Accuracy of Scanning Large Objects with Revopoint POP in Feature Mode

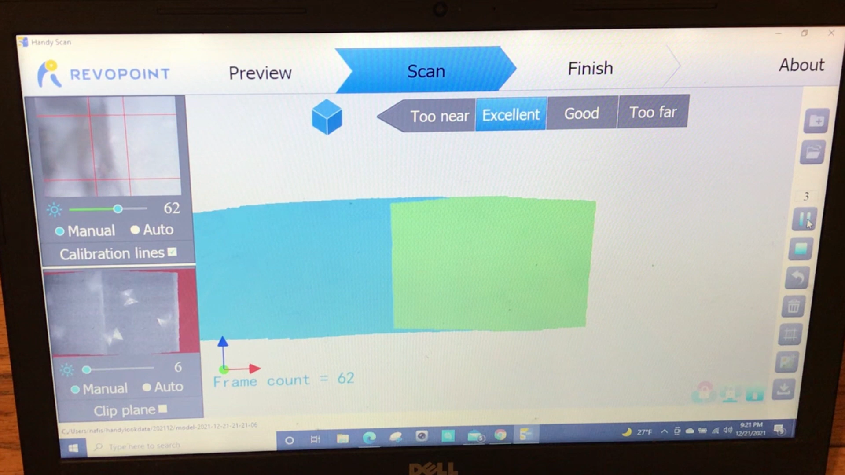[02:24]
I'm going to be giving it a few descubriments that
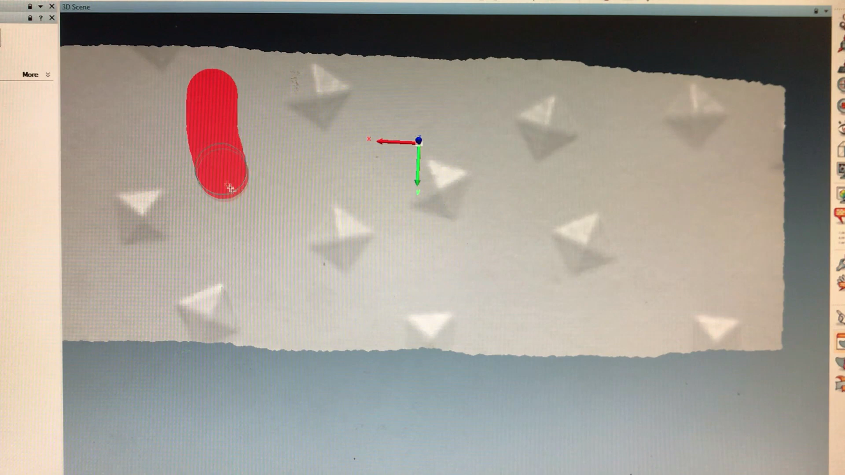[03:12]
I'm going to select the points that were in the original scan view that are flat, and I'm going to fit a plane to it,
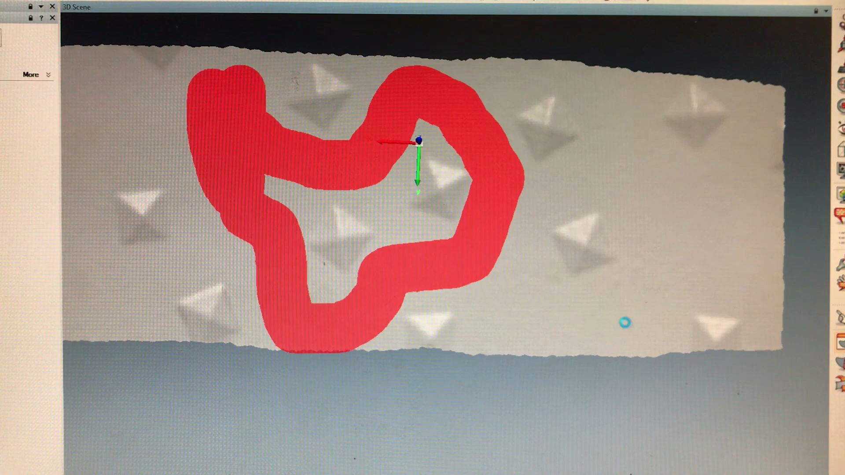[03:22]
and use that as a reference.
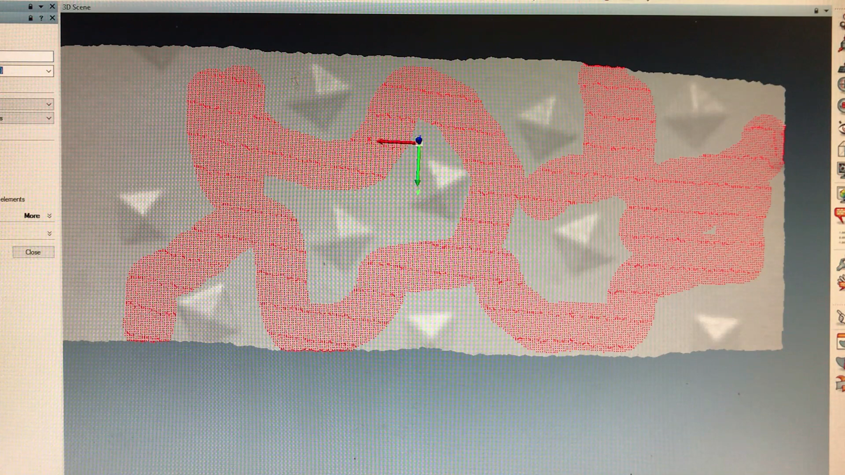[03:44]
Now I'm going to best fit a plane here.
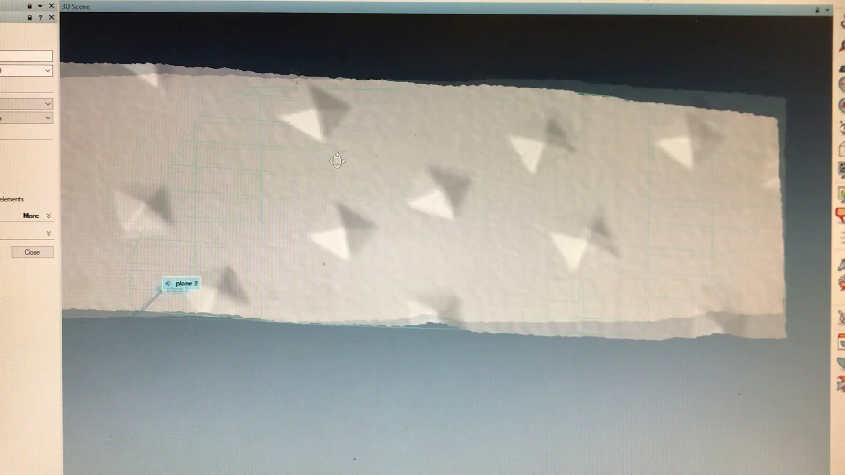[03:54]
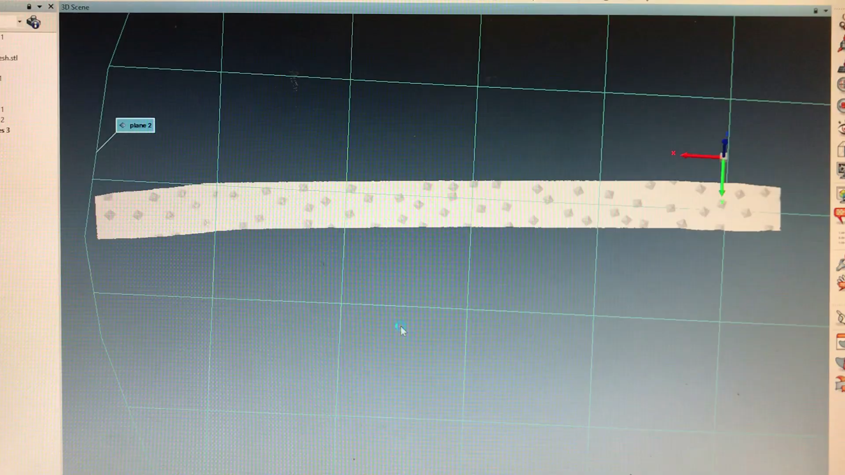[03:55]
Now that we have the plane and the scan, I'm going to compare the two.